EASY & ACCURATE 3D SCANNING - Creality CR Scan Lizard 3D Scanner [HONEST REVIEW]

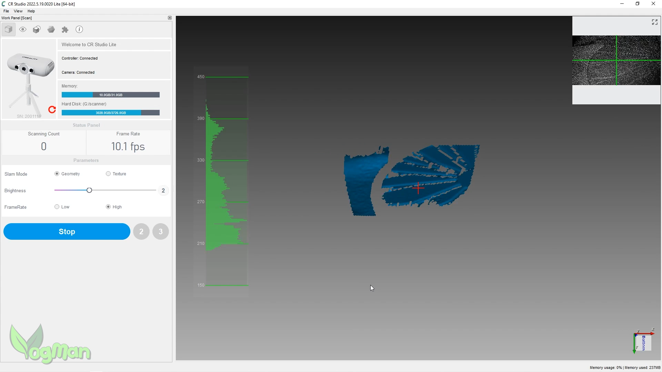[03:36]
and this is the focus of the scanner.
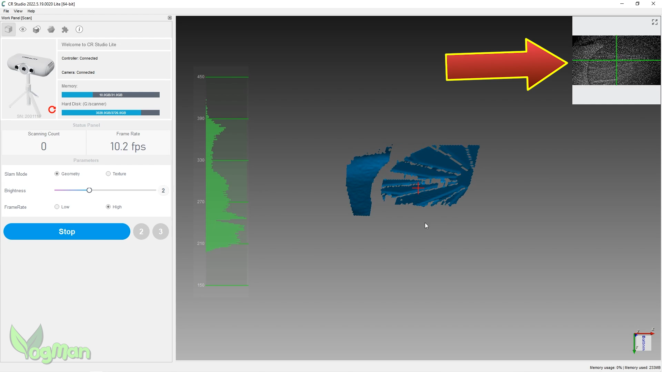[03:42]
At the top right hand corner, there's a smaller black and white image that gives you a better idea of what the scanner is looking at.
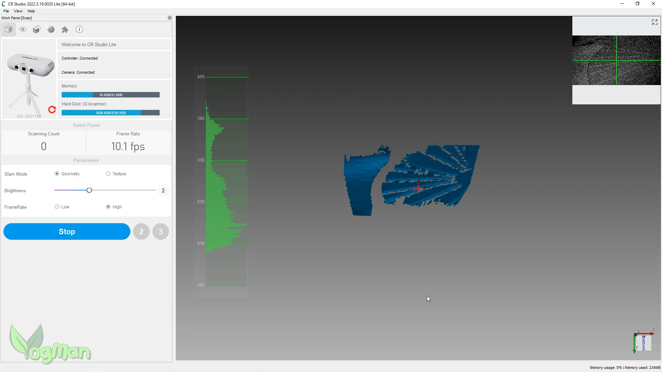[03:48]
So in essence, this Preview stage allows you to line up your scanner
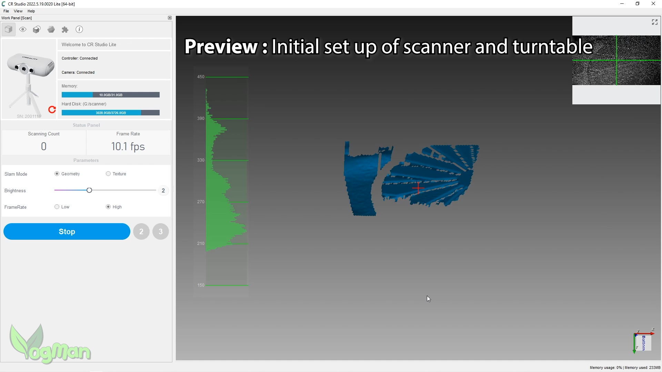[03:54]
and I'm personally aiming just a little above dead centre of the turntable.
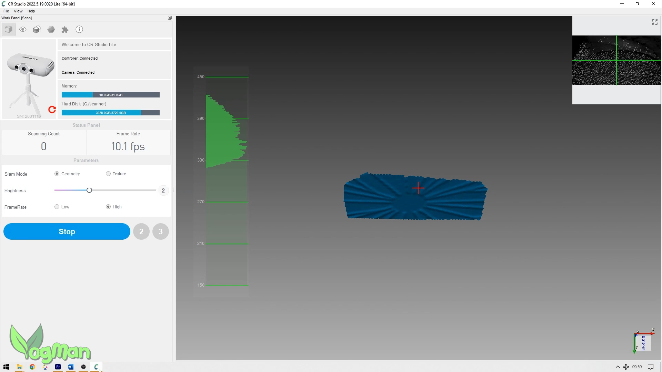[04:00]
With that done, the large friendly button says Stop, so let's give it a click.
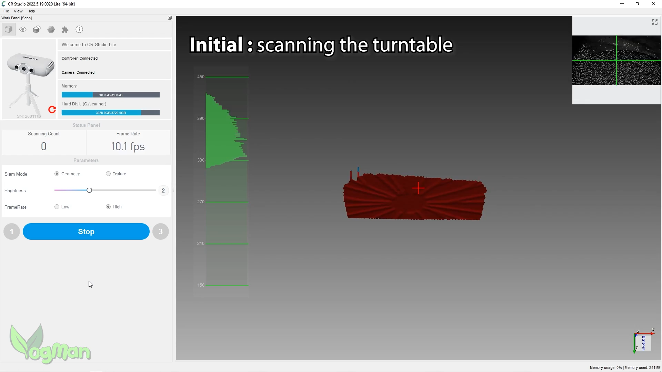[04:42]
But actually this was a sign that my logic was correct for once. Personally, I let the turntable spin for a full 360 degrees before I hit the big friendly stop button.
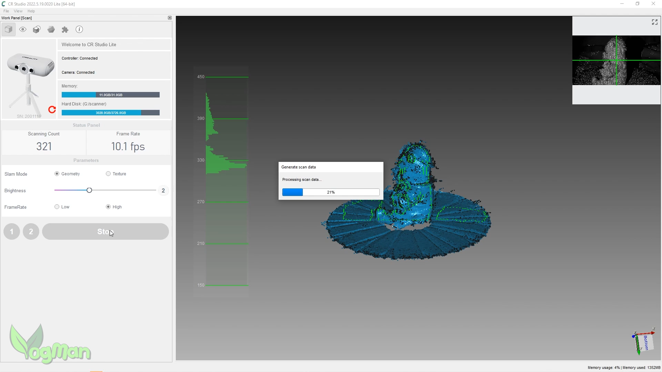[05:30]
Now we have a new friendly button saying Process and I can't resist its allure.
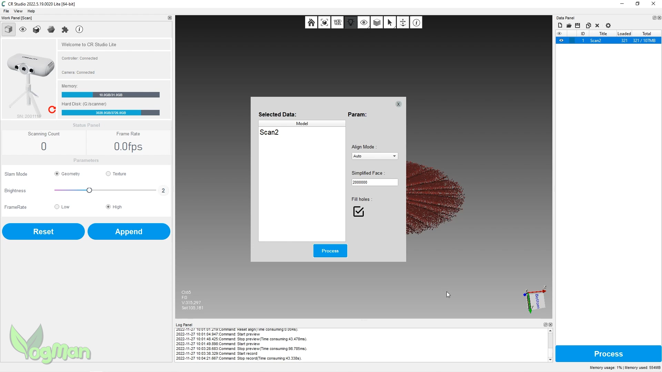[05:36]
I followed along, agreeably clicking it until the option was given to save Winnie as an OBJ or STL file.
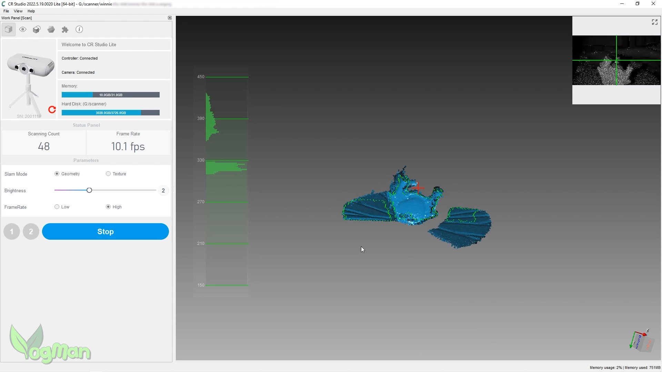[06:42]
the top of his head and of course his bear behind.
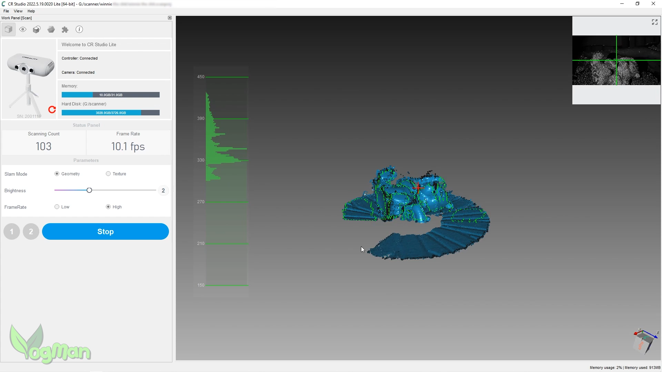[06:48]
With the overwhelming sense of power that I was now feeling, I hit Append again, laid Winnie on his other side and clicked Scan once more.
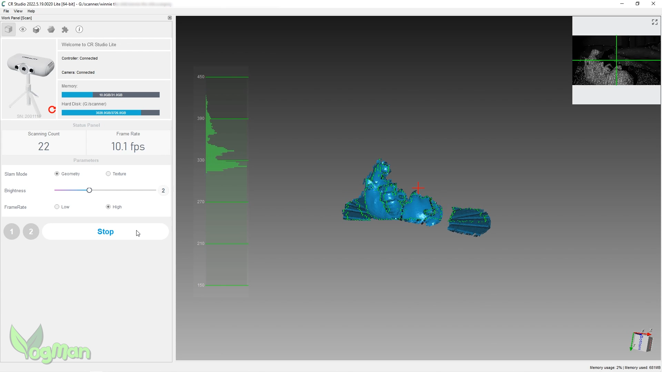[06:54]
Looking at the data panel, I now had four files to process.
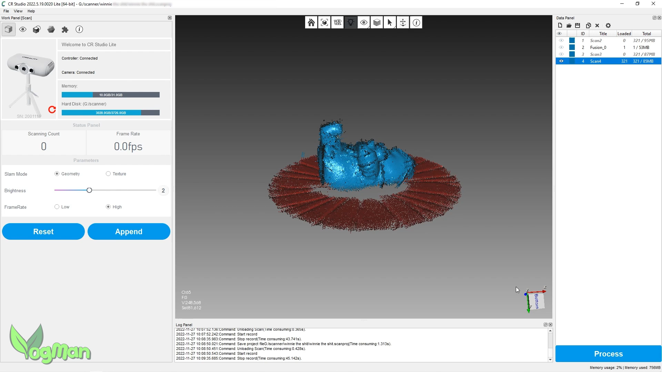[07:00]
The initial scan, a fusion of the two, and then two more new scans. I clicked Process but only the last two scans were selected,
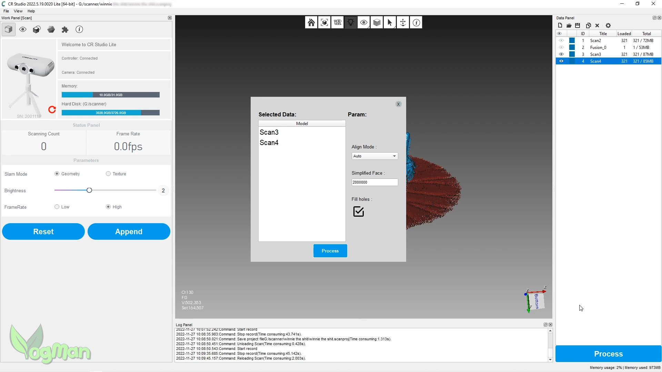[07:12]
so I cancelled and manually selected everything except the fusion scan.
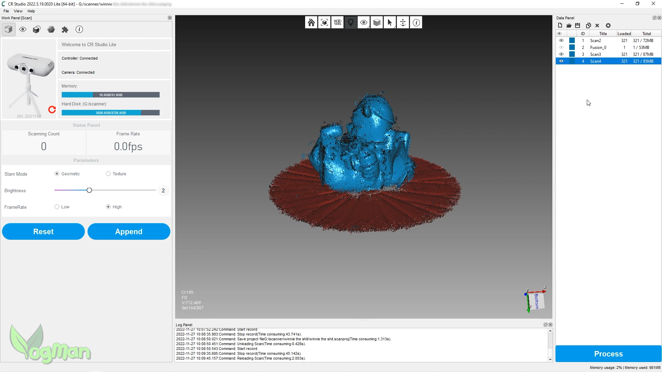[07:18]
Things were looking messy on the screen, but I opted to process anyway.
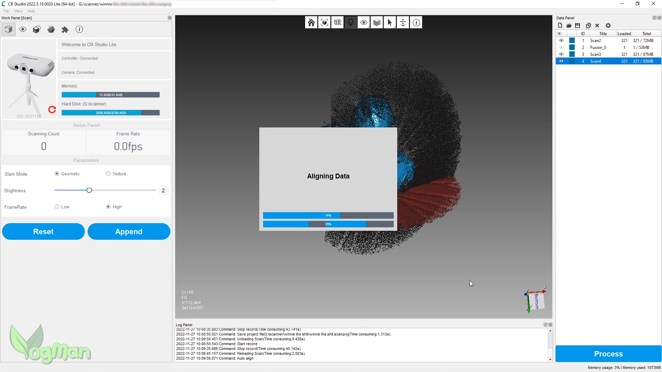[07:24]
The software asked me if the effect was reasonable and it was hard to tell as this window was blocking the view,
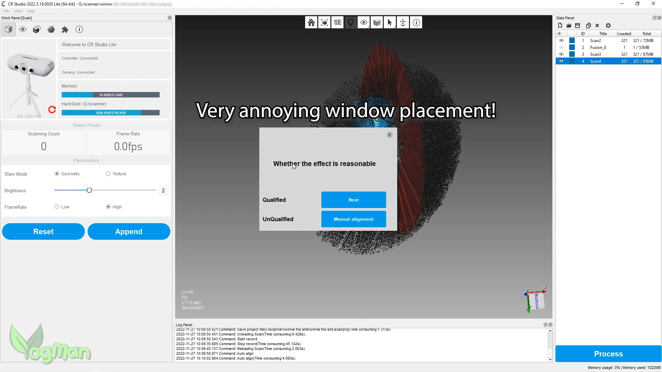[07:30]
an annoyance that can be rectified by dragging the questioning window out of the way.
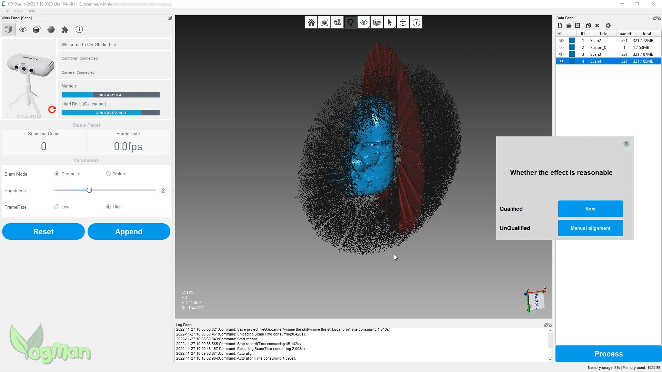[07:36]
And if you ignore the red areas, which should vanish, things were looking pretty good, so I clicked Next.
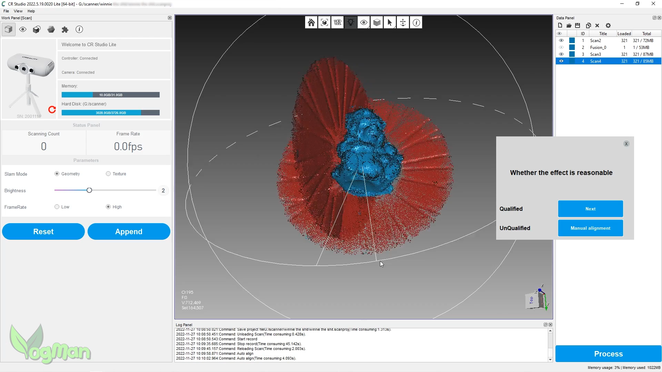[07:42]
If you haven't already figured this out, the software is very cleverly realigning the barrier scans and repositioning them into what it thinks is the correct orientation.
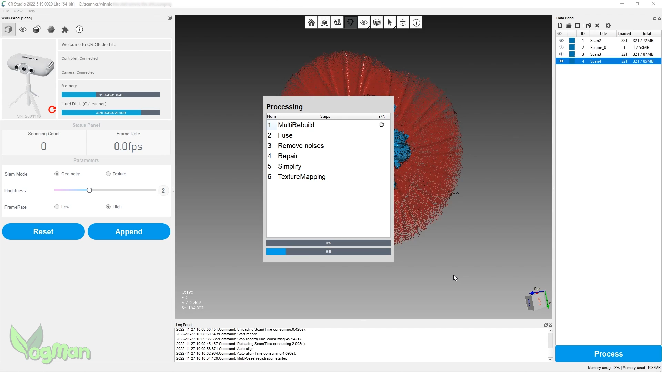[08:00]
But like all things software, the automatic alignment doesn't always work. Sometimes it's necessary to manually re-orientate these objects.
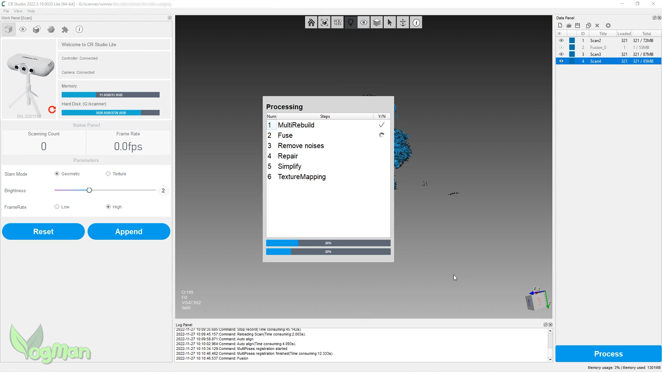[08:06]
And our chum on the demo video seems to relish demonstrating how this works with the bust on a bust.